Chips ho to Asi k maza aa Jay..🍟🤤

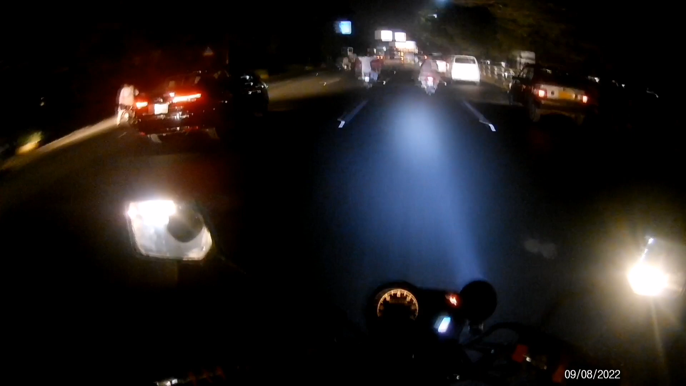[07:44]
کہتے ہیں یار آپ اپنا رستہ نہیں بتاتے تو بیسیکلی اگر آپ پروسپ روڈ سے رنگ روڈ کی طرف جا رہے ہیں مطلب کہ درہمپورہ شالہ مار تو پہلا انڈر پاس میں آپ
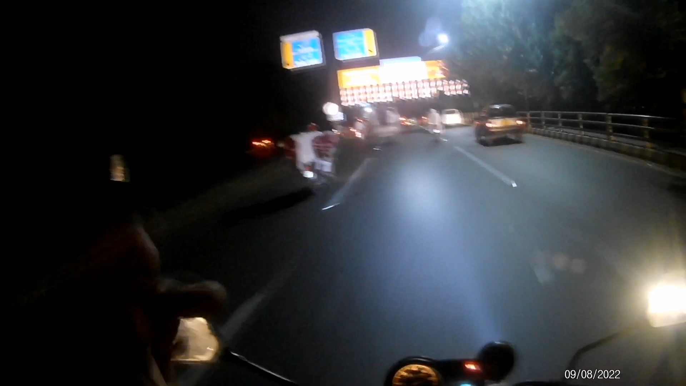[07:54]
کو انڈر پاس بتا دیتا ہوں کسنے آتے ہیں یہ پہلا انڈر پاس آیا ہے جو کہ آپ نے نیچے سے گزرنا ہے ابھی یہ نیچے سے گزرنا ہے انڈر پاس انڈر پاس جو ہے
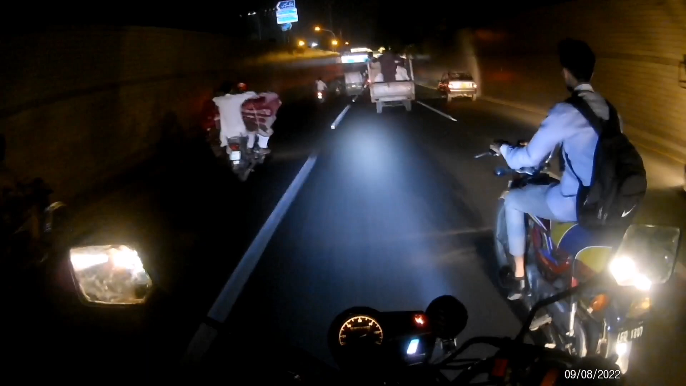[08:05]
وہ سکس ہے ٹھیک ہے ایفٹی کالیج کا انڈر پاس آئی ہے لے جی یہ پول نمبر سیون ہے ٹھیک ہے سکس کے بعد جو ہے وہ سیون آتا ہے اور
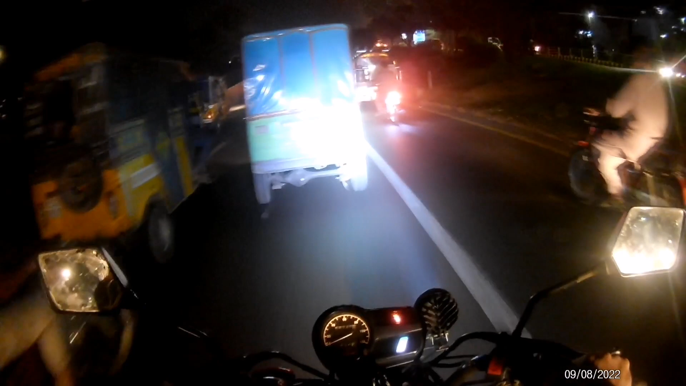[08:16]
آپ نے سیون بھی جو ہے وہ نیچے سے ہی کروس کرنا ہے ٹھیک ہے
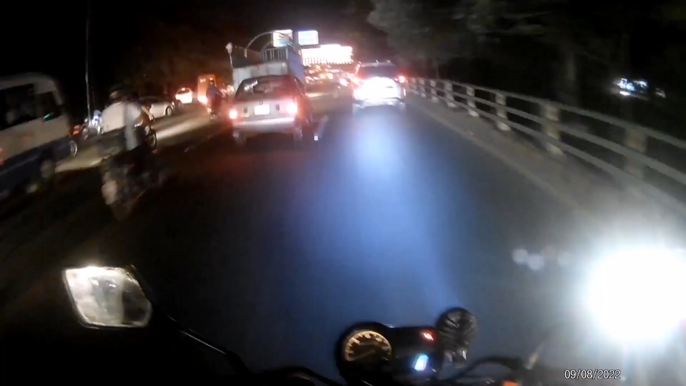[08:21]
یہ پول آگیا ہے ریلوے اور مغلپورے والا یہ بھی آپ نے نیچے
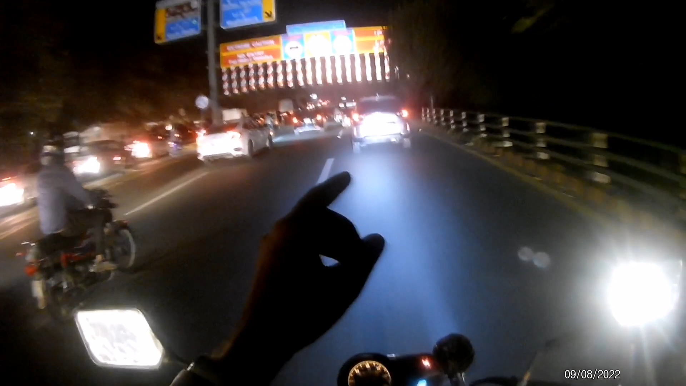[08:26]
سے ہی کروس کرنا ہے ٹھیک ہے یہ پول نمبر نائن ہے ٹھیک ہے انڈر پاس نمبر انڈر پاس یہ جو ہے وہ نو ہے
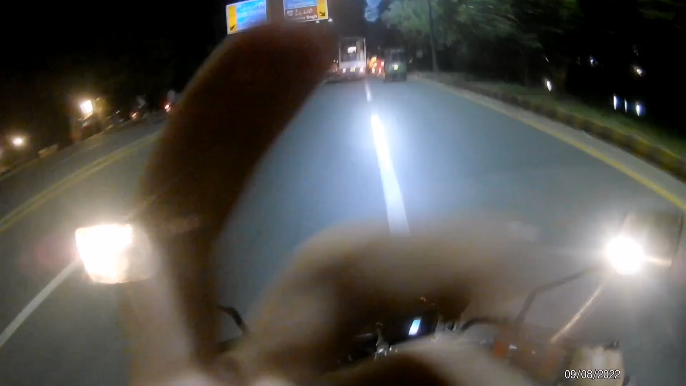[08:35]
یہ آگیا دسویں انڈر پاس ہے یہ بھی آپ نے نیچے سے کراس کر جانا ہے اس کے بعد آپ نے پھرکول سیدھا آتے جانا ہے آپ کے سائٹ پہ فتہ گڑ کا بورڈ آئے گا وہ آپ نے کراس کر جانا ہے اب یہ یوٹن آ رہا ہے نا جو یہ والا
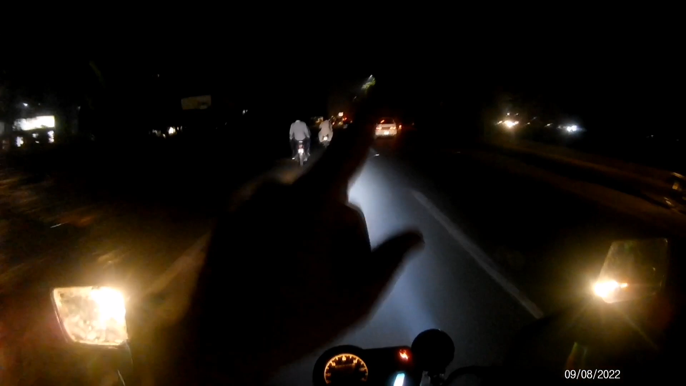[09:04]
یوٹن ہے میرے کیا سے یہ یہاں سے آئے گا وہ سوسائٹی یہاں پہ ہے وہ سوسائٹی کنال ہاؤسنگ سوسائٹی ہے یہاں
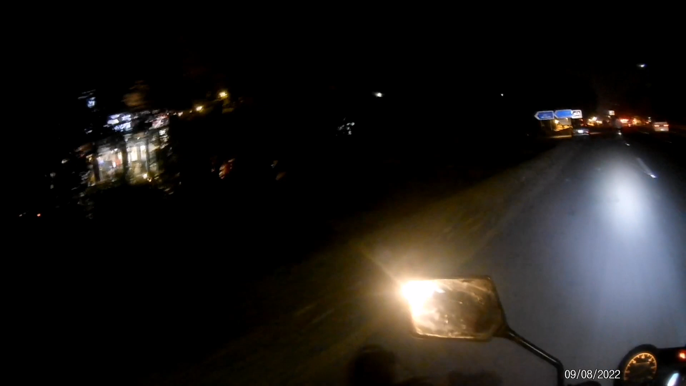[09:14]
پر یہ آگیا میہ رشید روڈ ٹھیک ہے اور یہ آگی وہ سوسائٹی یہ یوٹن کے بلکل تھوڑا سا پیچھے آپ کو یہ سوسائٹی نظر آ جائے گی اس کی ایک اور
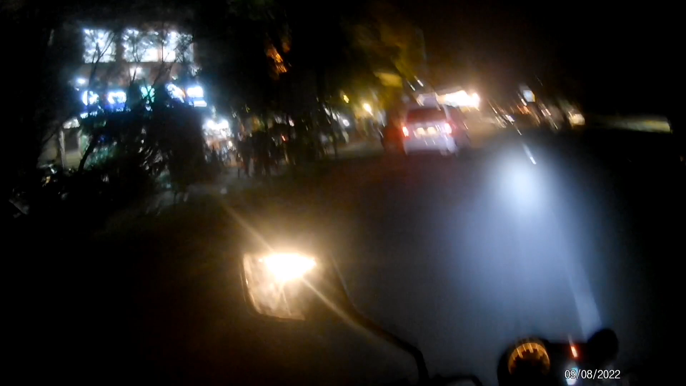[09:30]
بڑی نشانی ہے کہ گرین فارم ایسی اور کیک اینڈ بیکس دونوں کے درمیان مطلب کہ یہ
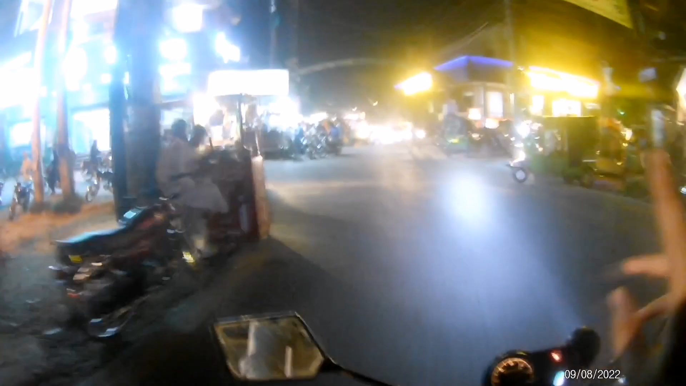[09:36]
اس کی سب سے بڑی نشانی آپ سمجھ لو اب ہمیں لوکیشن لنگانیاں اس سے پہلے ٹائم
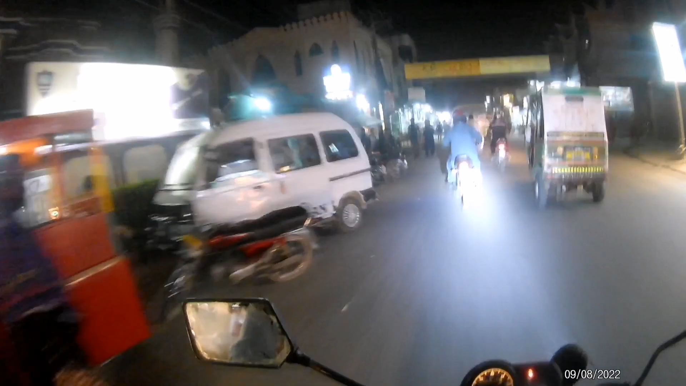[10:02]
دیکھ یہ مسجد ہے یہ مسجد ہے ھیک ہے آگے دیکھتے ہیں مسجد کو یہ یہ رہا آہ وہ آجی وہ اسے ہی جگرے پہ مہونے ہیں واہ یار کیا بات ہے